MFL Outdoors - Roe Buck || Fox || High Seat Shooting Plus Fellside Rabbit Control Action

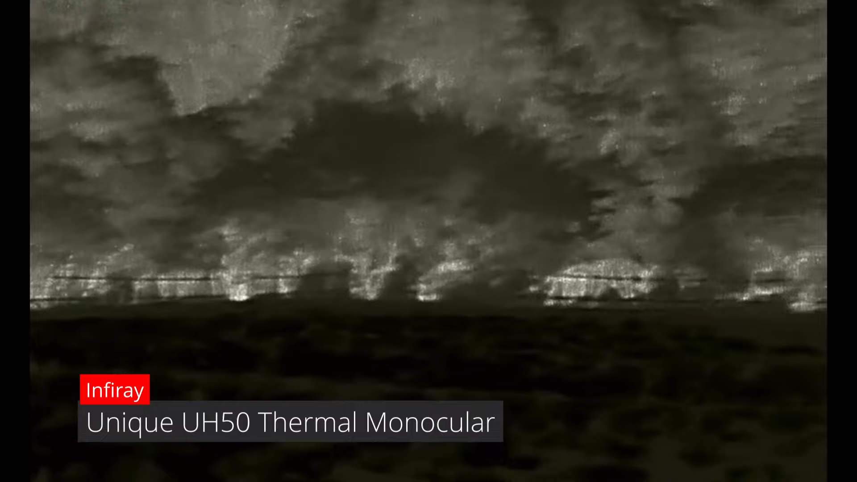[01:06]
i've just stopped to have a quick scan round just to see if there's anything on the fields before i make
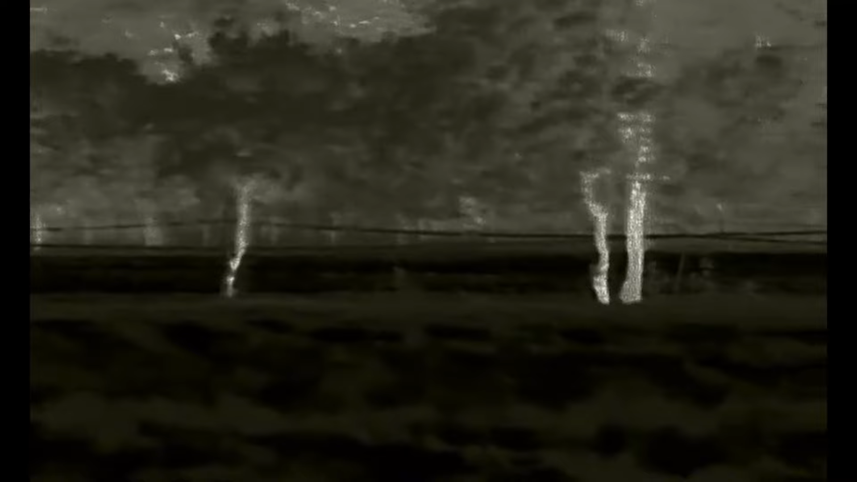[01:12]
me trip up into the high seat seems all very quiet though
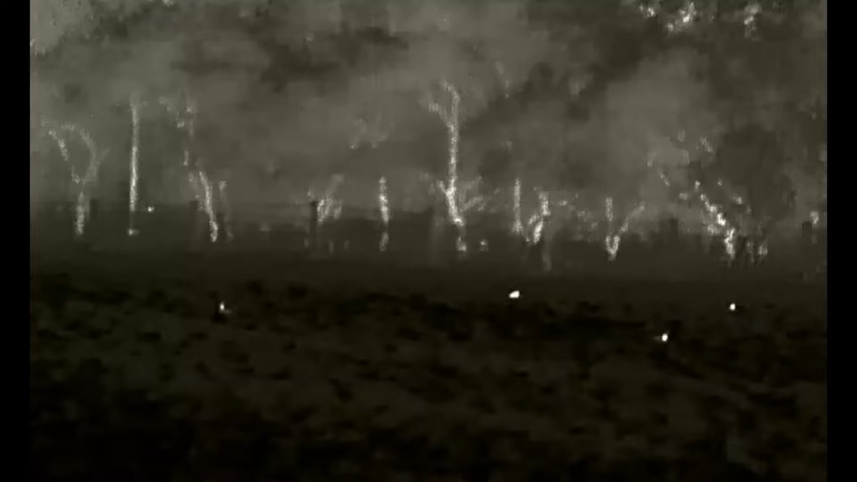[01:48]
i left it a bit late getting up into the high seat to look for a roebuck i had very little time left before
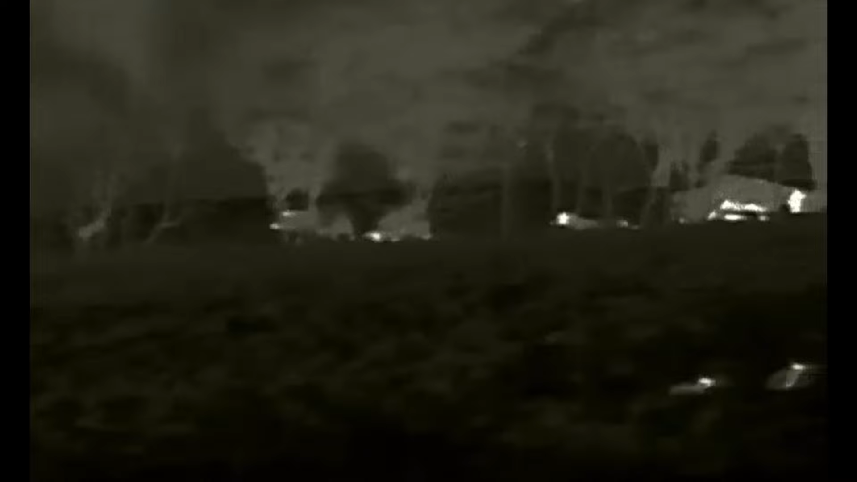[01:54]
i wasn't able to shoot one so i just gave it a few squeaks on the call let's see if there was anything about but at this time there was nothing anyhow
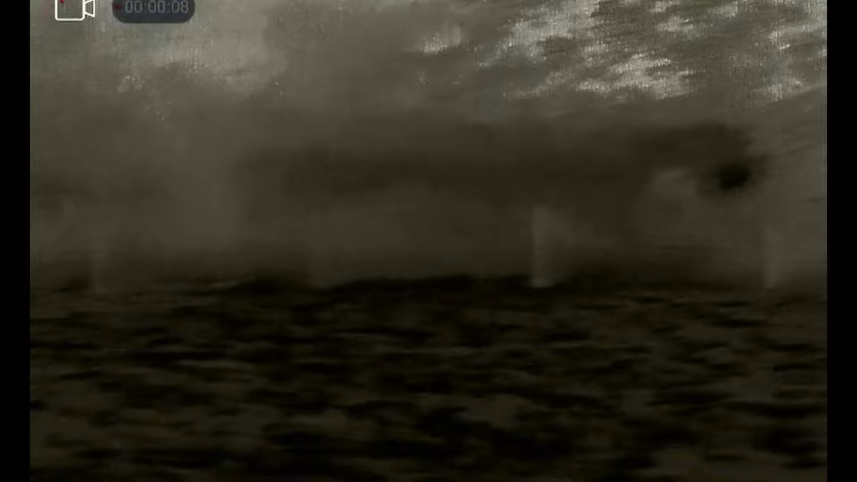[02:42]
i don't really bother with them and there is where the foxes normally come up and there's another couple
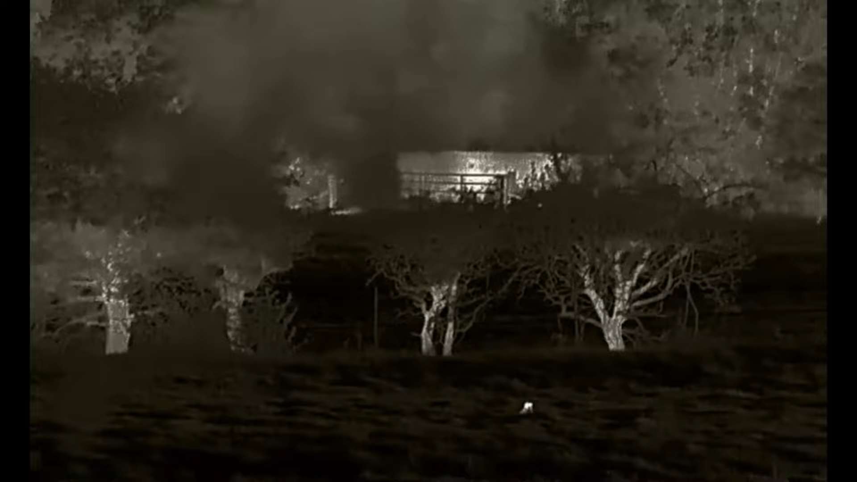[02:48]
of bunnies there out on the field if they get too many i do take care a few off but at the moment they're fine
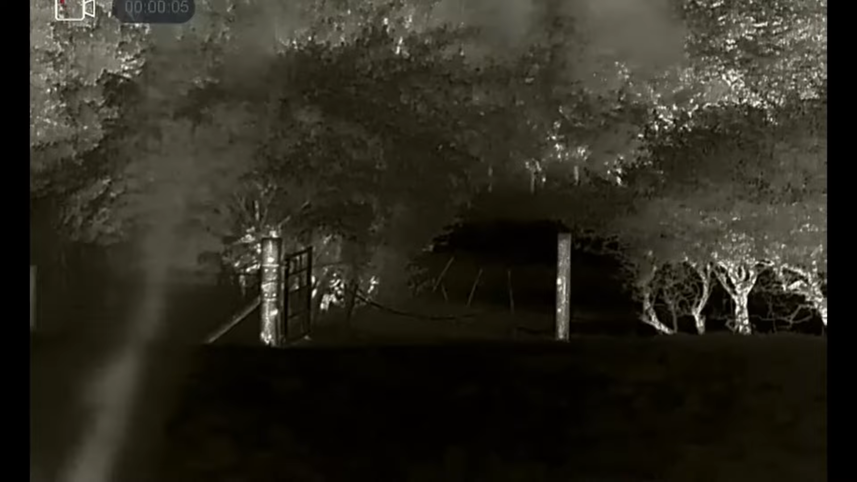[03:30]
uh have to see what that is uh it's a badger i thought it was a fox for a minute but uh no such luck we've got a few badgers around here
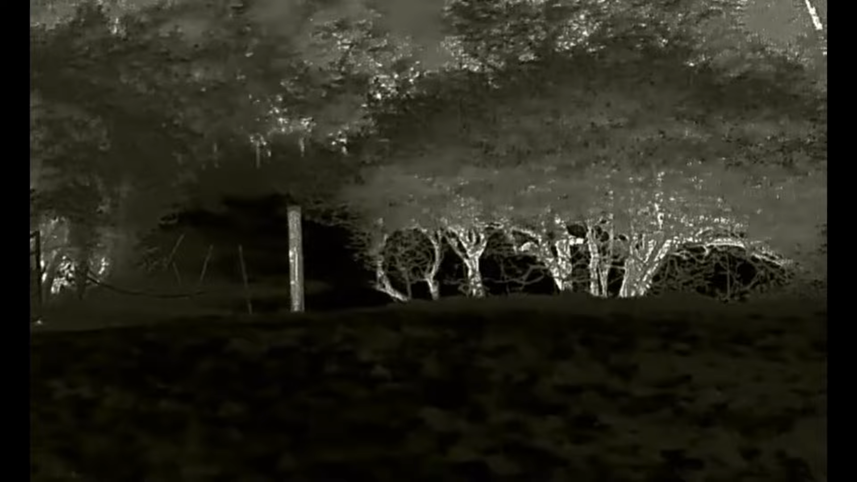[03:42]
it's having a good old dig there something's taking its fancy
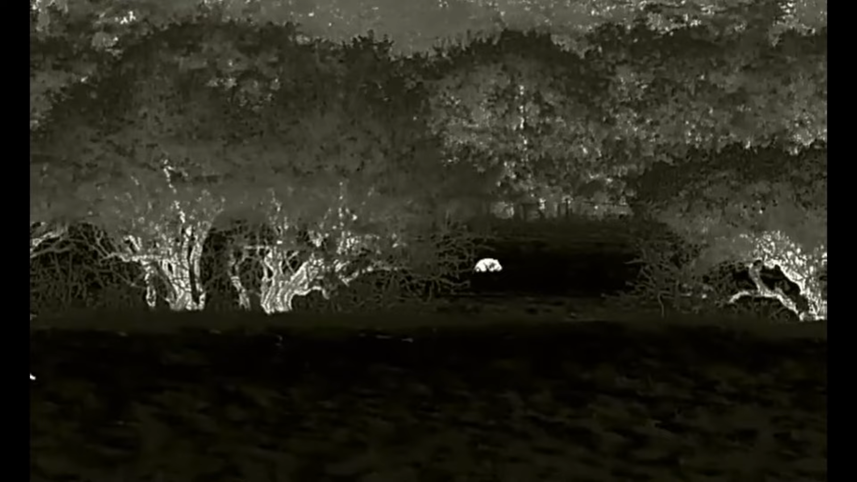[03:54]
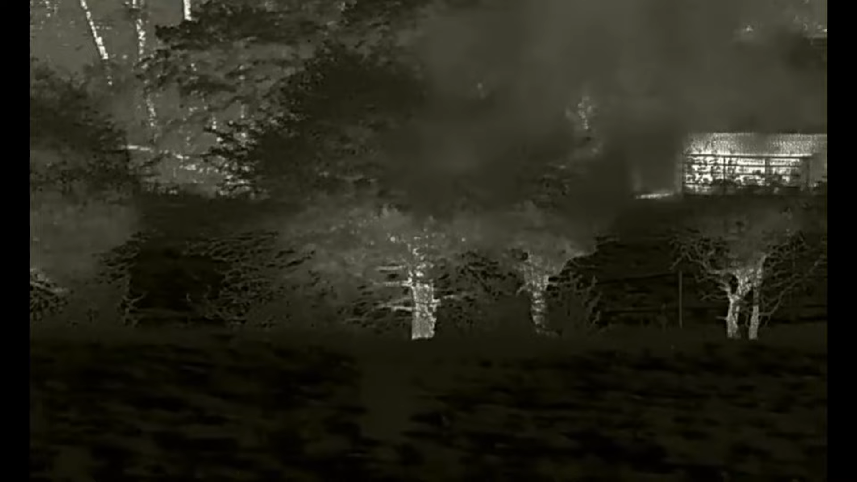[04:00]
and here comes another one running across the field let's see what happens here
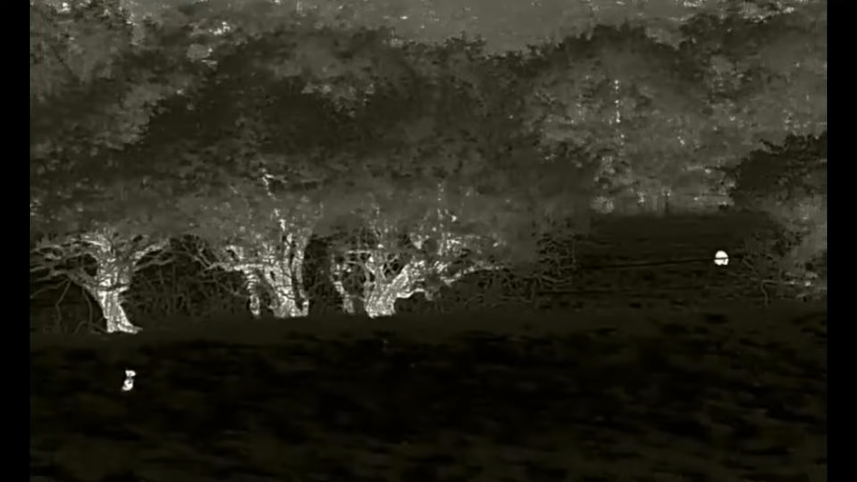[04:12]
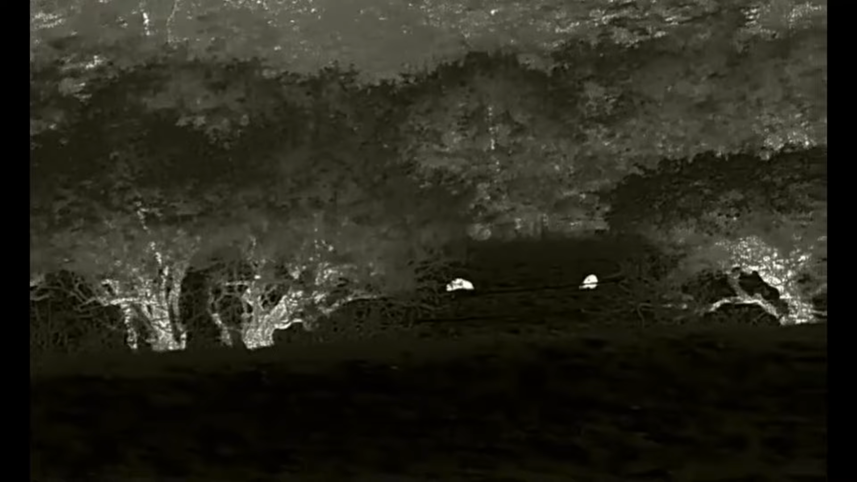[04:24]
from the looks of that they're part of the same set there's no argy-bargy going on
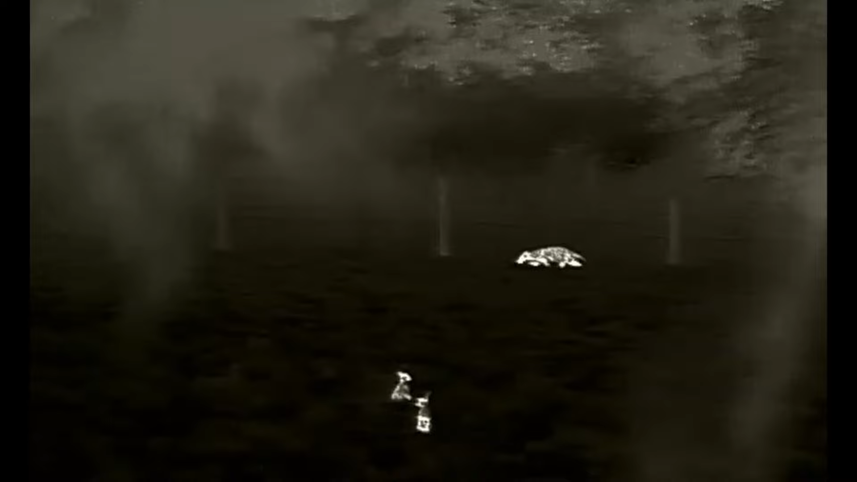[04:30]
and there's one of them off down that fence line all the foxes seem to follow that fence line and the badgers and they often cut underneath there as well they follow it all the way down to a gate and then they go down to the
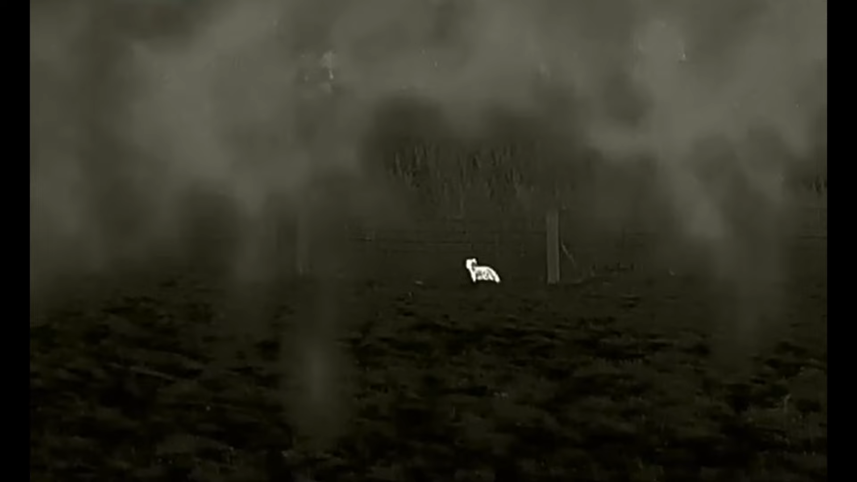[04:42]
bottom field and they like to have a good old rummage around in there
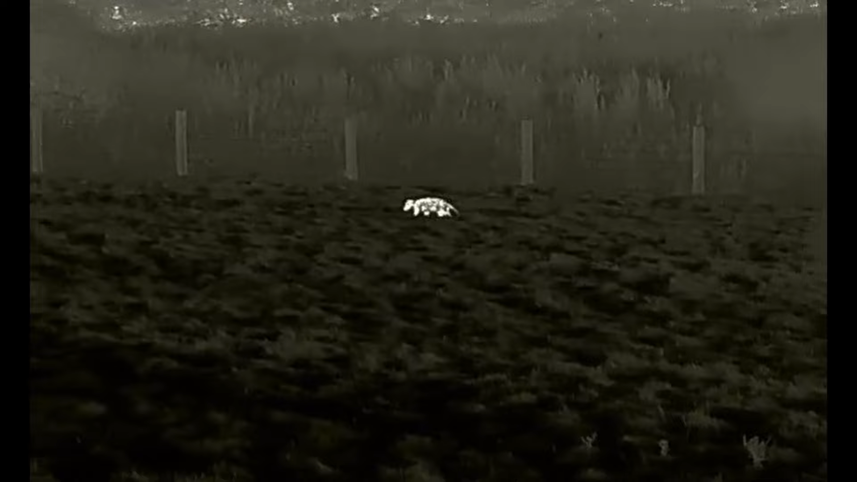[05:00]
the other badgers come into the field where my high seat is and it's actually sniffing the
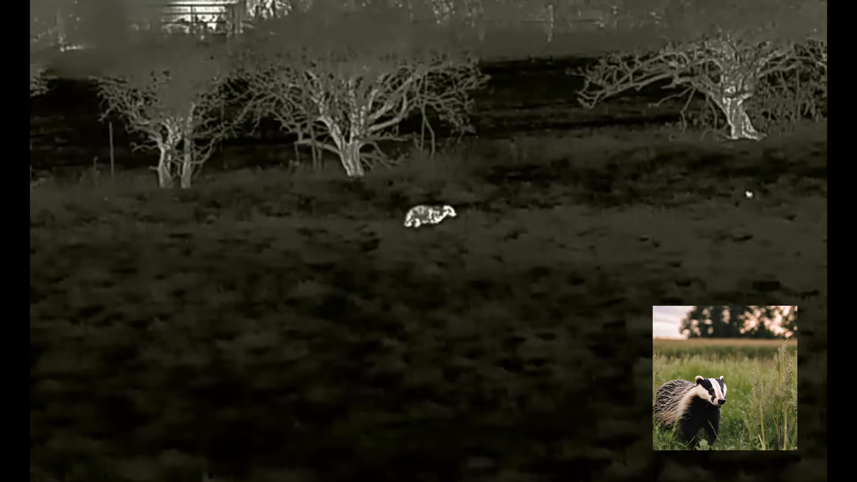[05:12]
air because that heat signature to the right is a rabbit lying low there's a badger if it gets the chance will eat a rabbit obviously they can't chase them but uh if it comes across one it'll eat it some of these frizzy-haired pop stars mentioning no names will have you believe that they just eat worms and beetles but that's just not true these people should stick with being pop stars and leave countryside management to the people like us who know what we're talking about
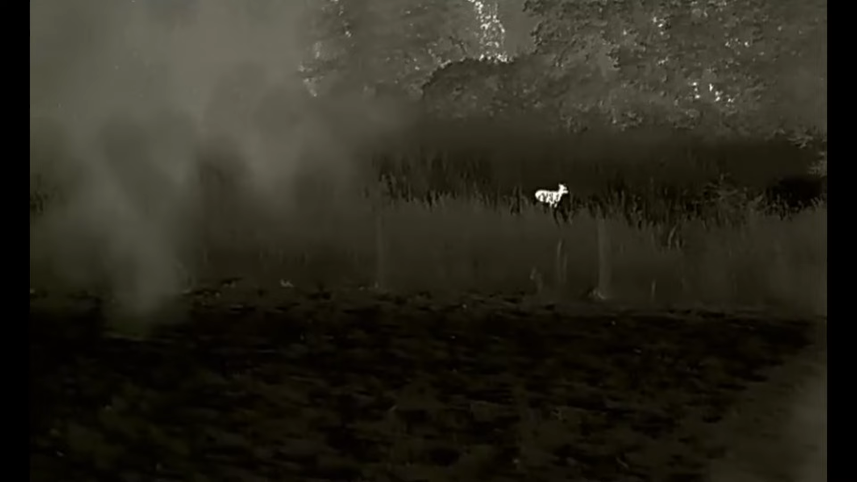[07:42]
it's a rodo it's good to see them about though and eventually if there's a rodo about there'll be a buckle turnip obviously no good tonight but on another day
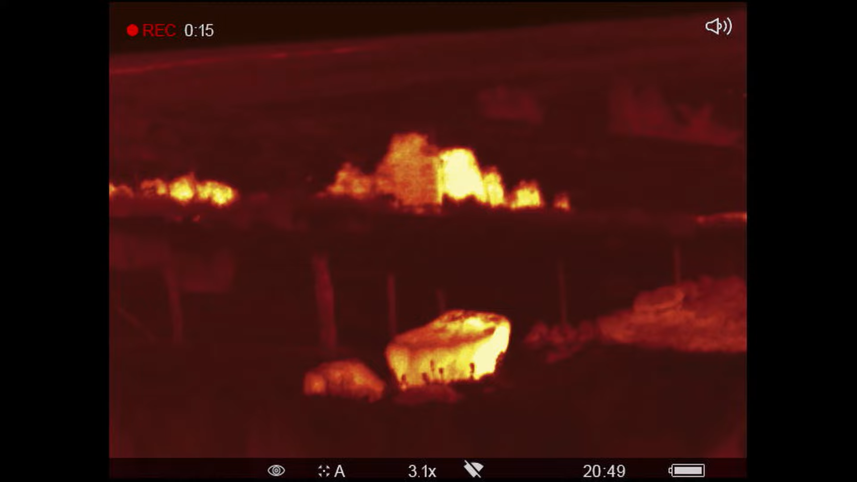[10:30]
you can see these rocks and that they're holding the heat really well that's the dry stone wall going
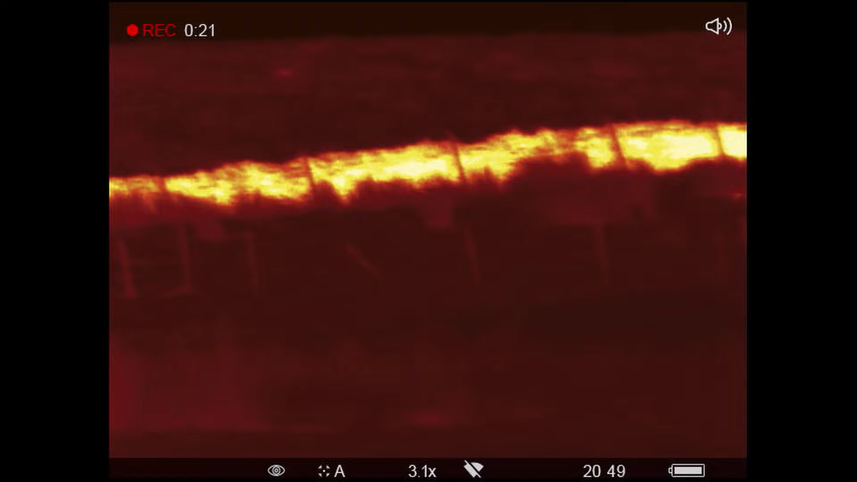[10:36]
along the side of the fell and that's really bright at the moment it'll probably cool down a bit later on during the
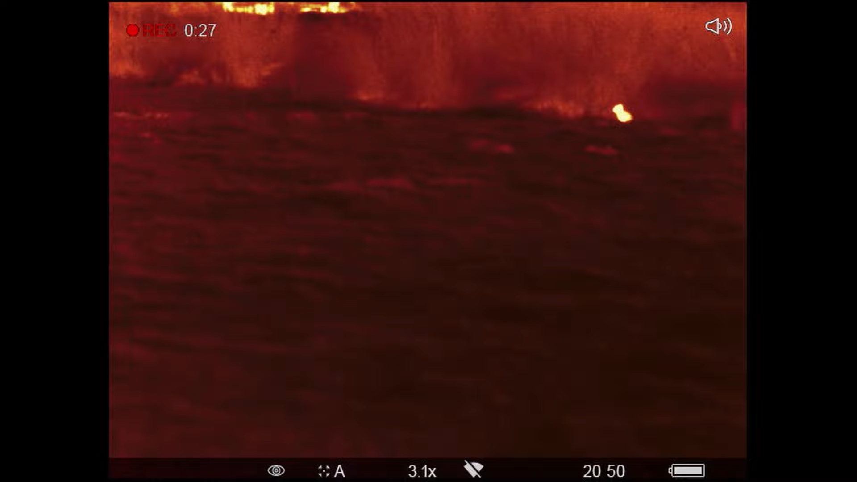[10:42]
night and there's one or two rabbits starting to show
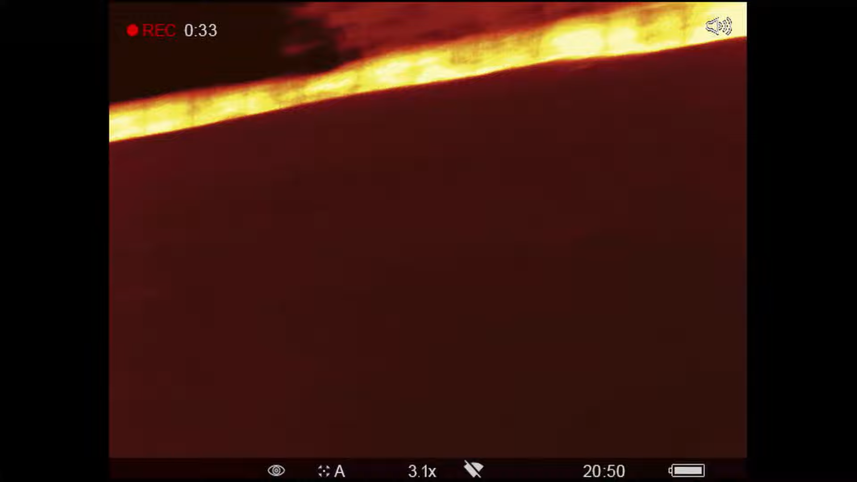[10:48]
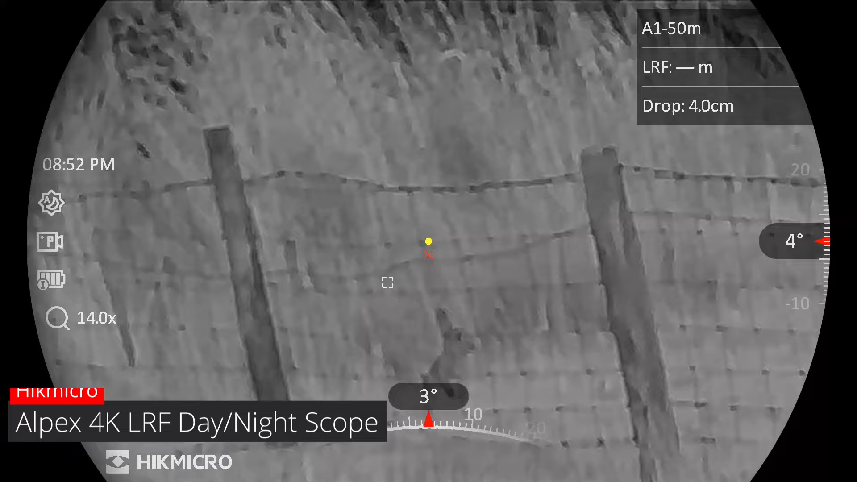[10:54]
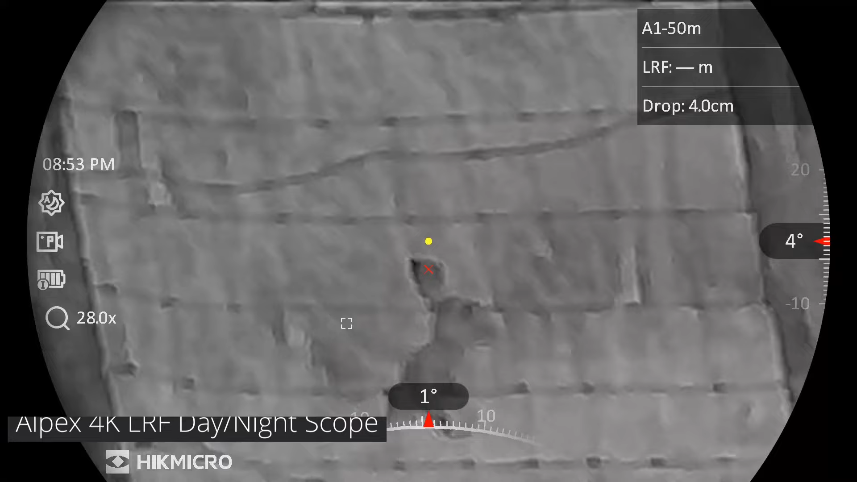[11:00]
themselves i just managed to feed that through the gap in the fence
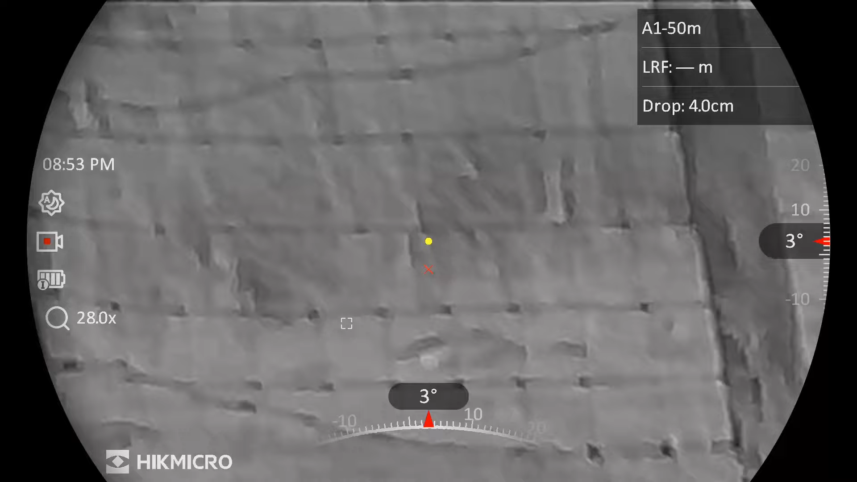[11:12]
and now bring it back to base mag